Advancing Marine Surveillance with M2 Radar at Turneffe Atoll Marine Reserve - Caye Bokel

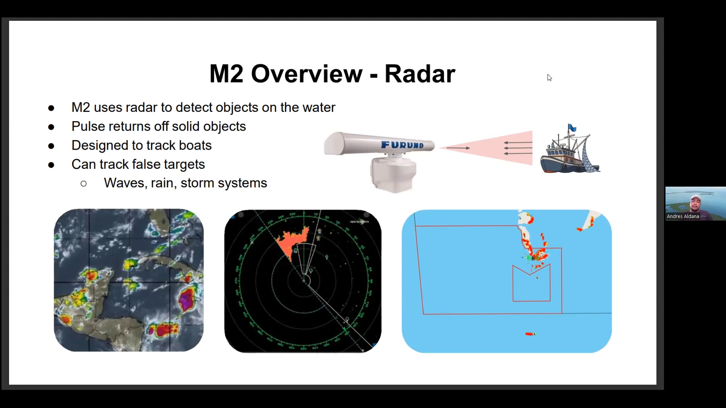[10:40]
and also tracks fall tax falls targets such as waves rain storm systems so as i mentioned it's it's a system made of two uh radar system on a camera so it has
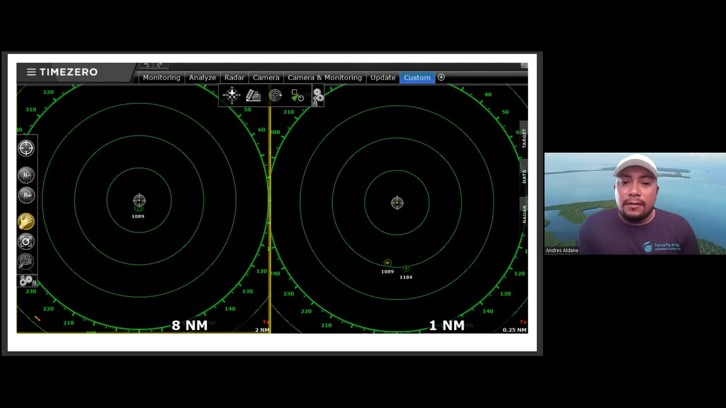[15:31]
one nautical mile on both sides on each on each side and the notification of vessels is done by by the camera so as i mentioned the officers will log in look at this and monitor the screen for any vessel activity